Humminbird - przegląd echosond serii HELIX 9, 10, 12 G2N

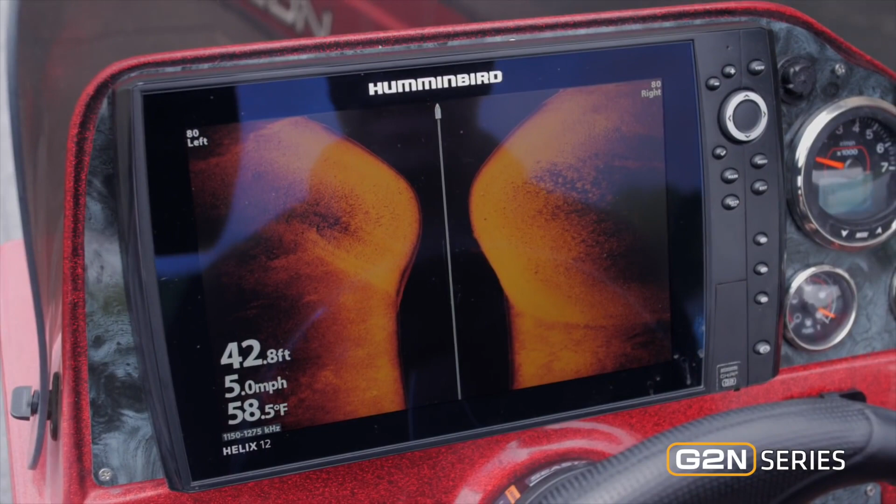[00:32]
On screen: depth 42.8 ft, water 58.5°F, speed 5.0 mph
Hummerbird's mega imaging comes in mega side imaging to look out away from the boat and in mega down imaging that gives you great detail
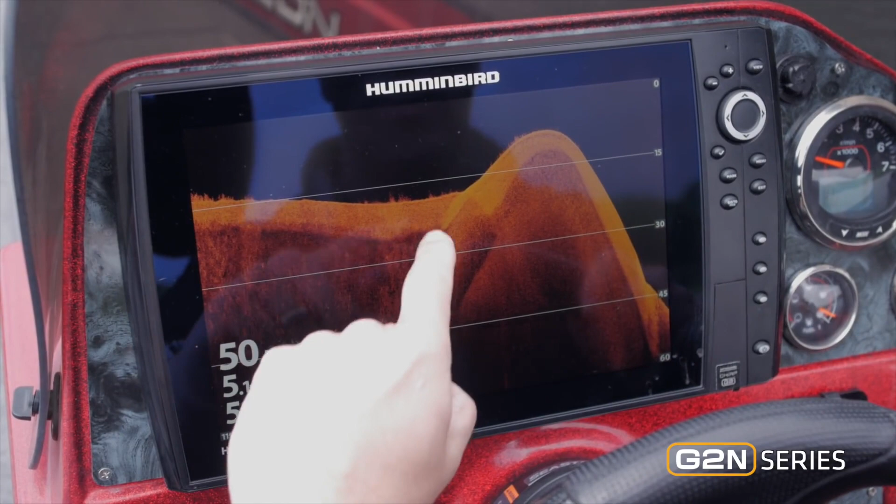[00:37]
on humps and drop-offs and even isolated weed clumps.
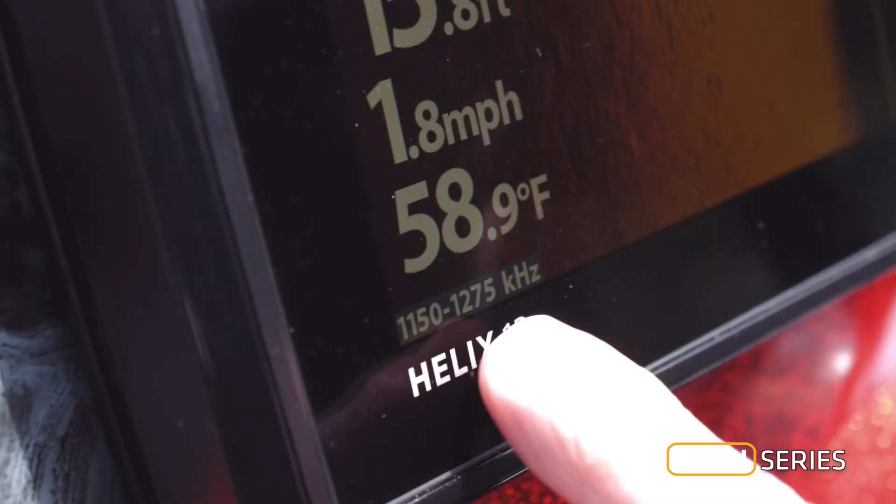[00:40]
On screen: water 58.9°F, speed 1.8 mph
And if you look down there, they broadcast at a much higher frequency.
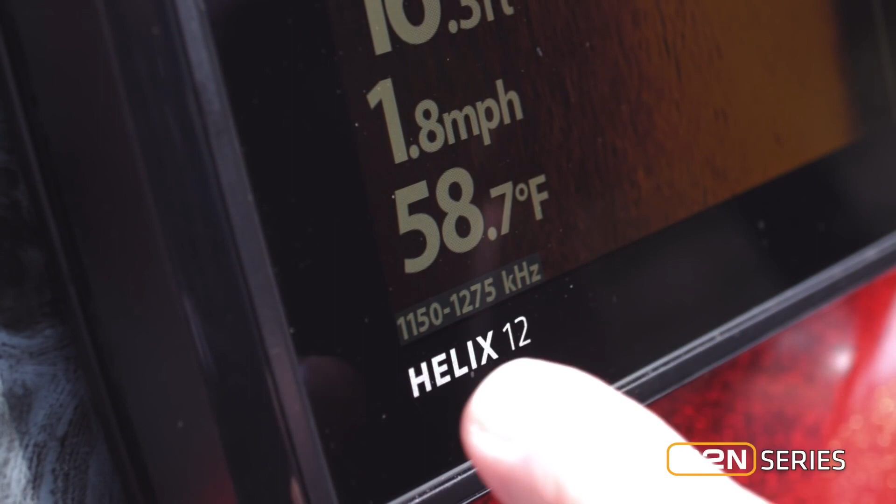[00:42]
On screen: water 58.7°F, speed 1.8 mph
That's 1,100 to 1,200 kilohertz.
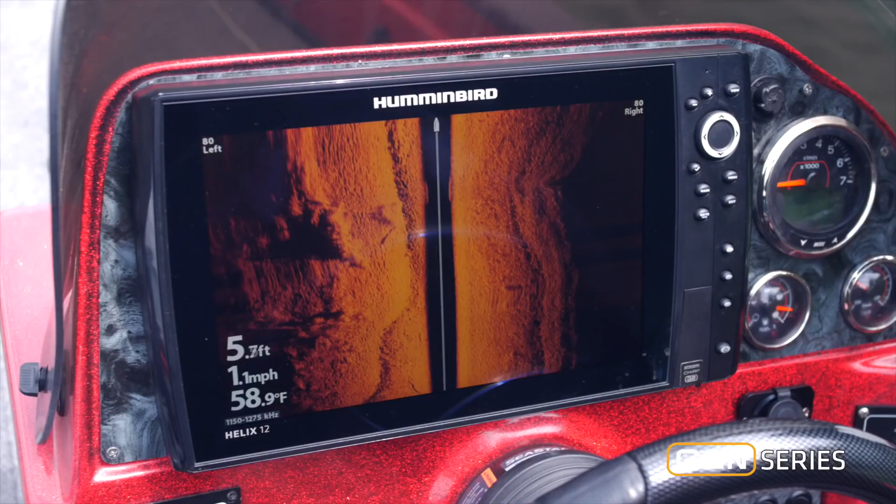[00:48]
On screen: depth 5.7 ft, water 58.9°F, speed 1.1 mph
And with that increased frequency comes great detail. You can find things like weed lines, rocks, and isolated boulders.
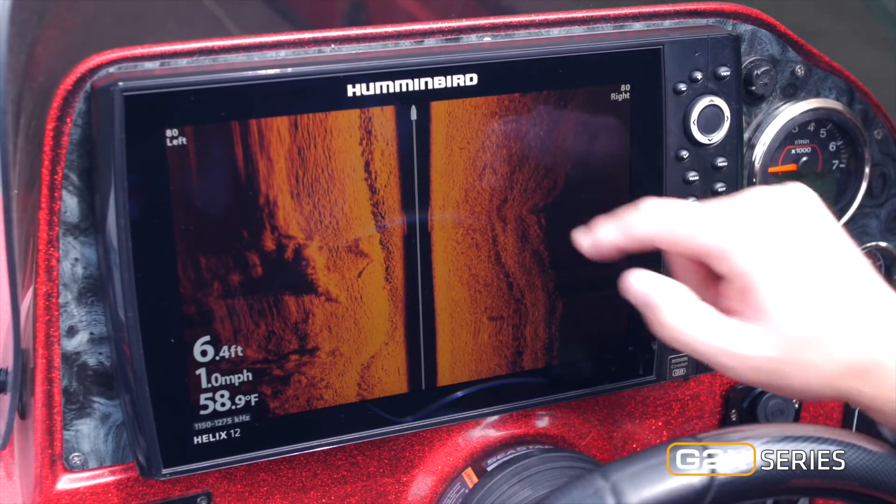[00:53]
On screen: depth 6.4 ft, water 58.9°F, speed 1.0 mph
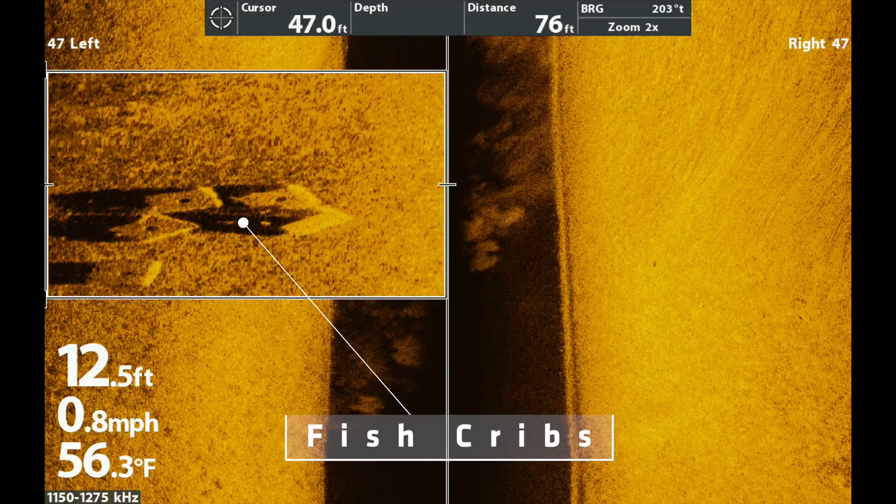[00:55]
On screen: depth 12.5 ft, water 56.3°F, speed 0.8 mph
You can even find man-made structures like fish cribs and fish themselves.
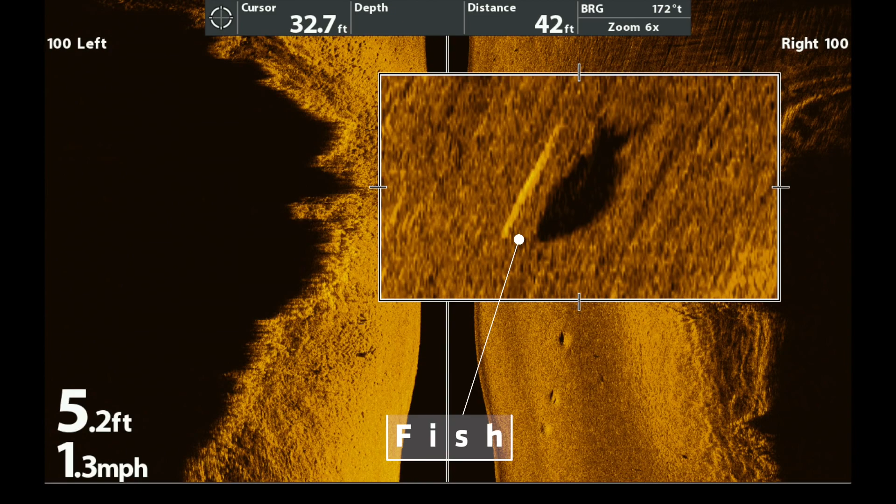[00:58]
On screen: speed 1.3 mph
The detail mega imaging gives you is unprecedented.
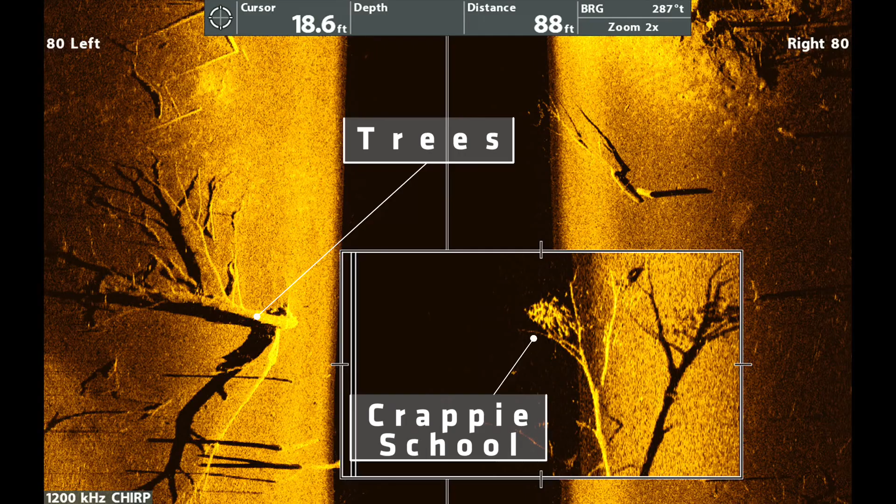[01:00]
And if you've ever struggled understanding what you're looking at in sonar, mega imaging makes it as clear as day.
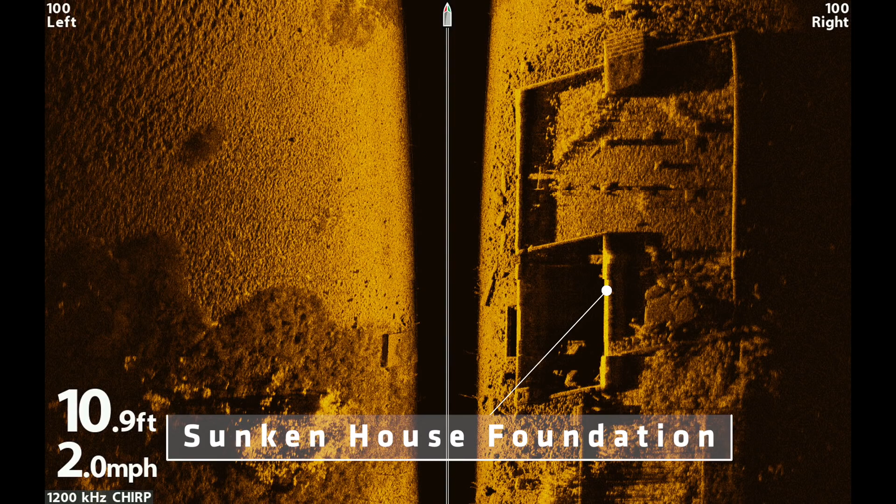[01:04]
On screen: depth 10.9 ft, speed 2.0 mph
The Helix Gen 2 units come with chirp digital sonar. And chirp sonar does two things.
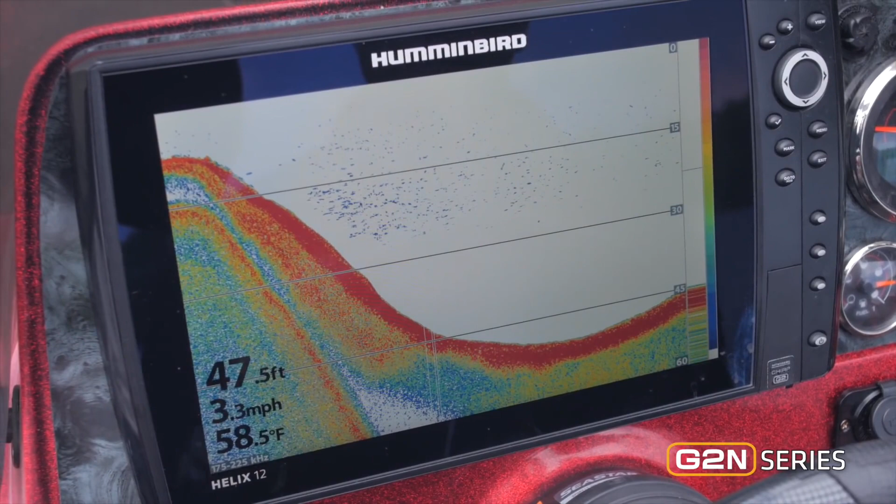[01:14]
On screen: depth 47.5 ft, water 58.5°F, speed 3.3 mph
It gives you a cleaner picture and also gives you target separation. If you look here, there's a school of bait fish.
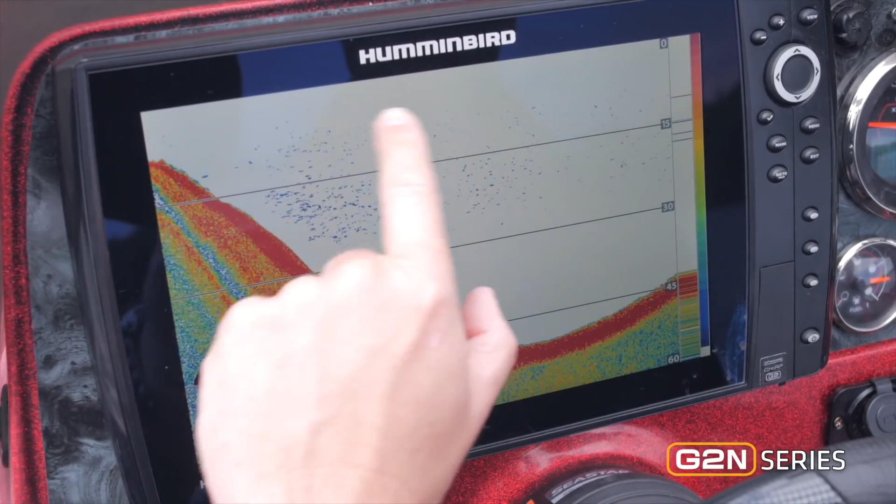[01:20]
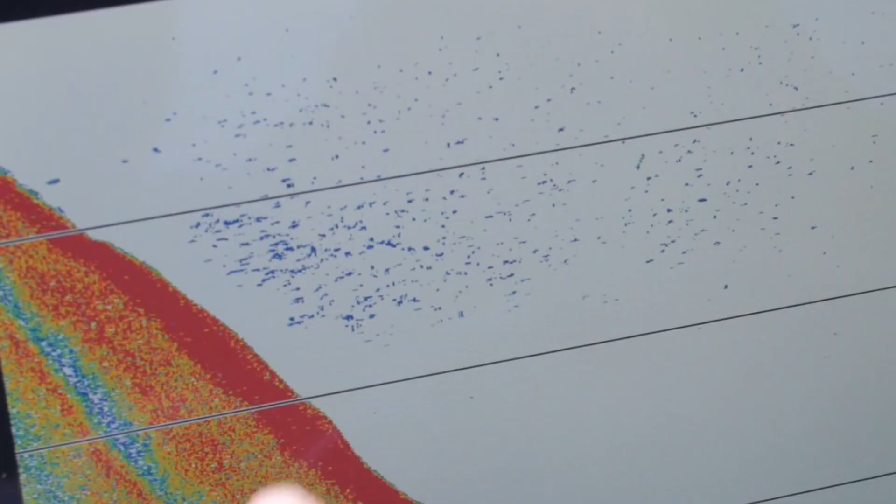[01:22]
You see the entire school clearly on the screen, and you can see each individual bait fish.
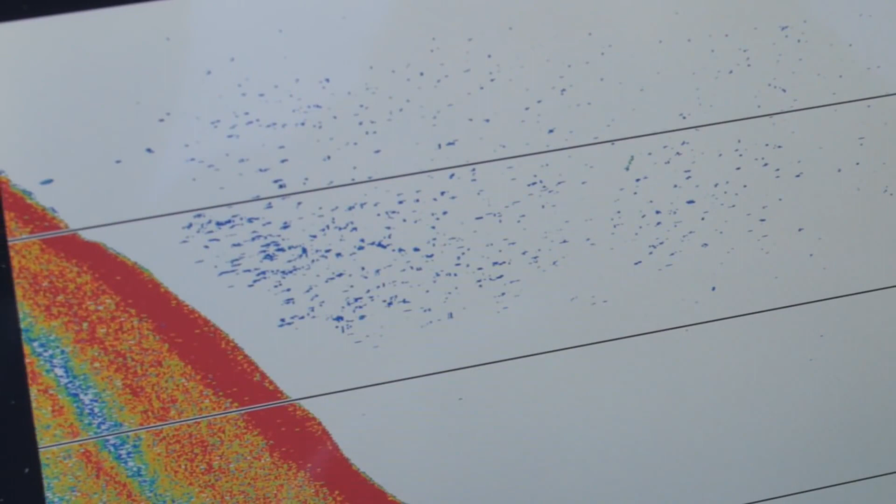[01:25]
That's the power of chirp sonar, now with the new Gen 2 units from Humminbird.
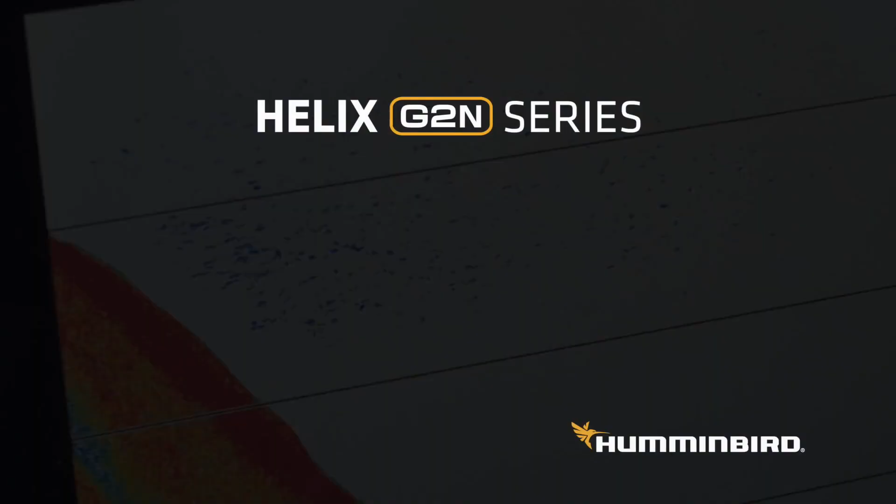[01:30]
What's great about the Gen 2 units is they're networking units.
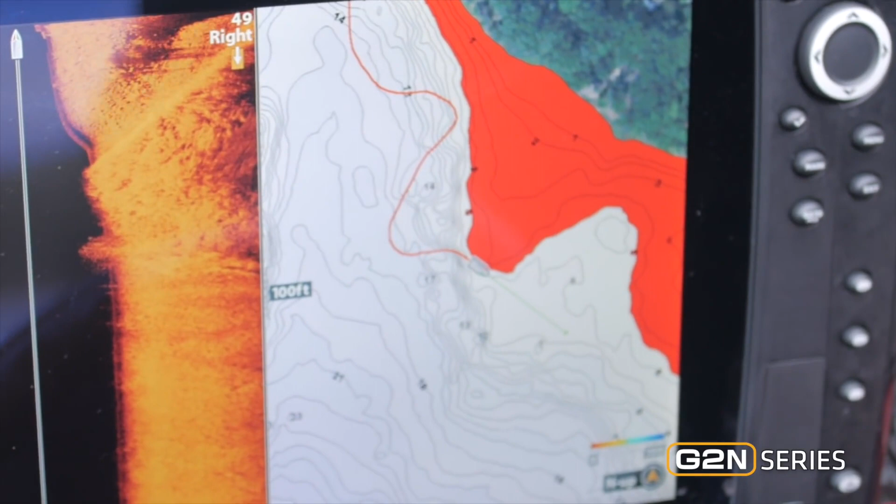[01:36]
And what that means is they share waypoints and routes. I'm going to come over here on my side imaging screen and mark a fantastic looking weed line.
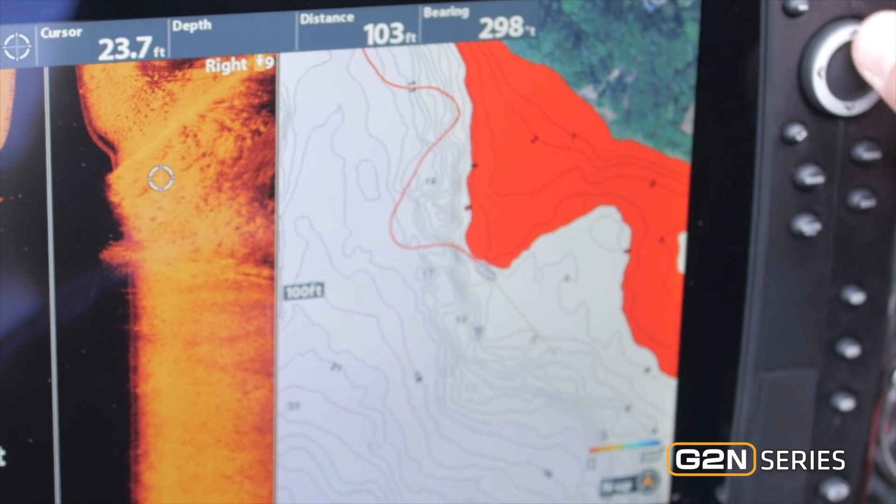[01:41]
Now I've got that, waypoint 199.
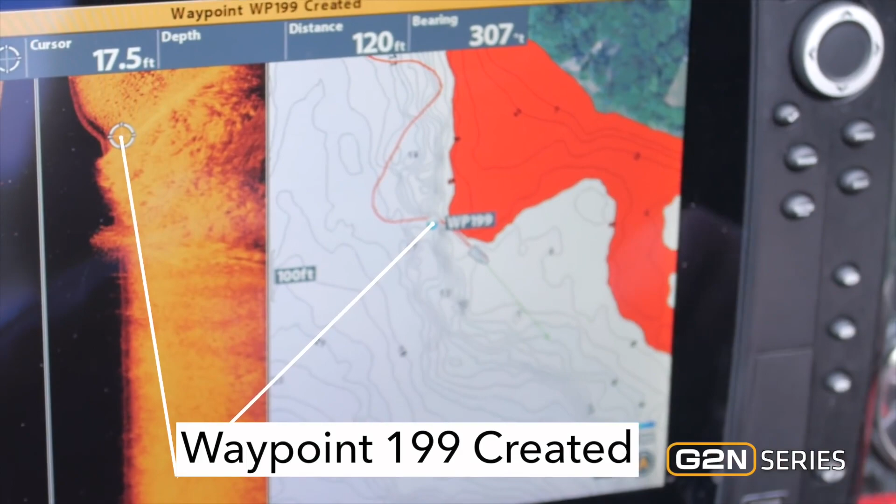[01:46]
And if you look on this screen, the waypoint is shared right on this one.